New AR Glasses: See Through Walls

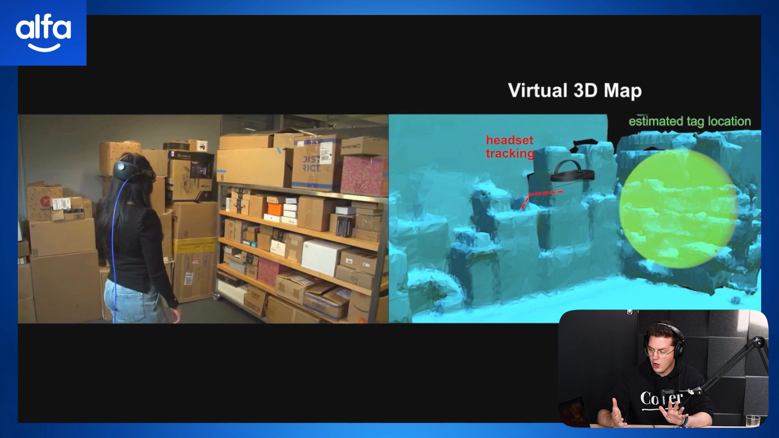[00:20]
or maybe even at home if you're the type of person that loses their keys or their wallet or whatever. And the AR will show where the product is, allowing you to see through walls, doors,